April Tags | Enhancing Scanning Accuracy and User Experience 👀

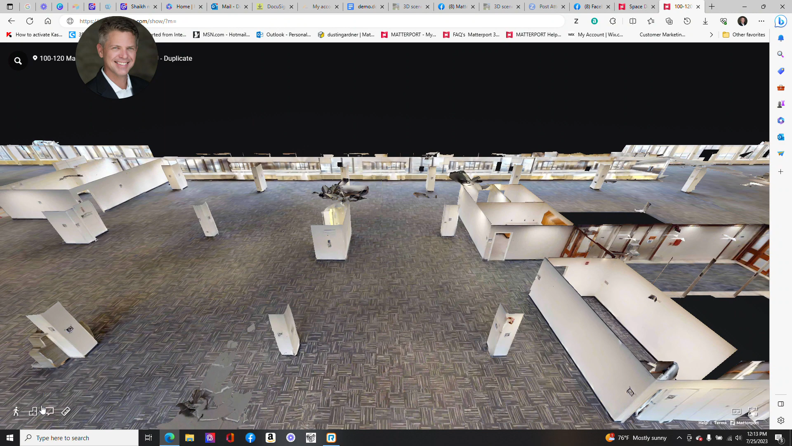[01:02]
You can see we have columns here and each of these little April tags you can see it's an eight and a half by eleven piece of paper. It is taped using painters tape so that way when we remove it the tape does not rip off paint. Let's jump right in. Let's take a look. It takes a little time to set up and to strategically place all of your April tags.
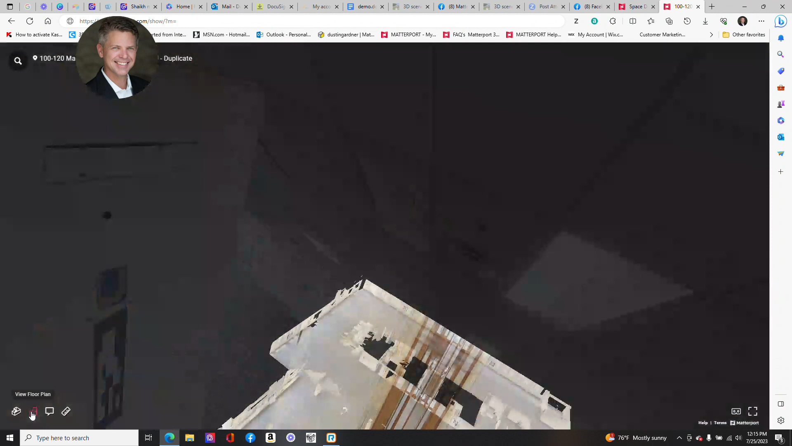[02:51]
So in this case you can take a look at our geometry. Nice square edges, very uniform. This would not have been possible with the Matterport Pro 2 without the use of April tags and so we're using some of these these tools to for a better output a better product. So as we scan the space, as we scan around the central elevator, it's just right of center and we did our perimeter there, we went out,
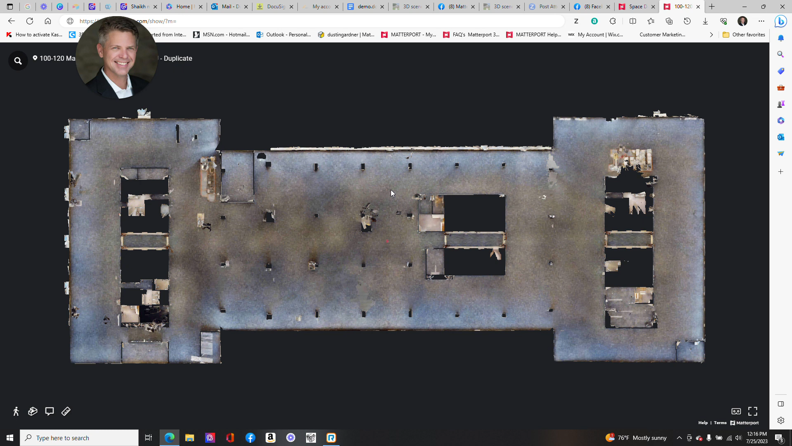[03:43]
When we are here in the very center of four columns, the camera would see the April tags on these columns but also on other structures like this wall. So that helped with alignment. Alignment is very important. With Matterport it needs to know where it is and this is just one of those tools that helps.